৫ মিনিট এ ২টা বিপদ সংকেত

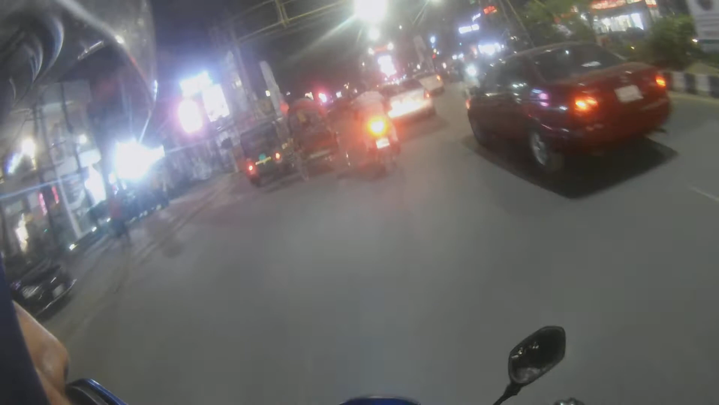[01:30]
আপনারা যে মাত্র অ্যাক্সিডেন্ট করতেন টের পাইছেন?
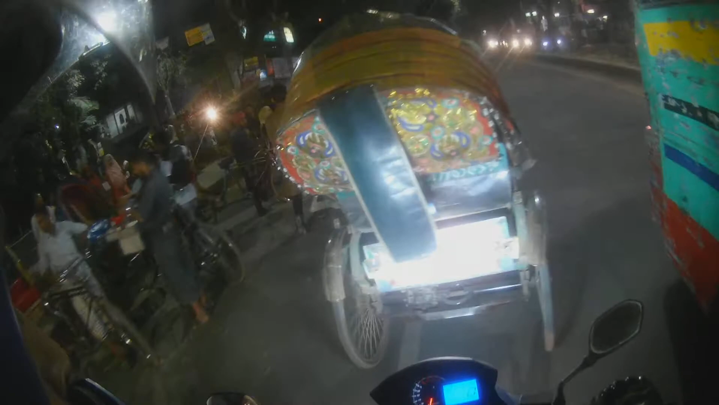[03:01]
গাড়িগুলো এই পাশ থেকে আসতেছে, এই পাশে খেয়াল করেন,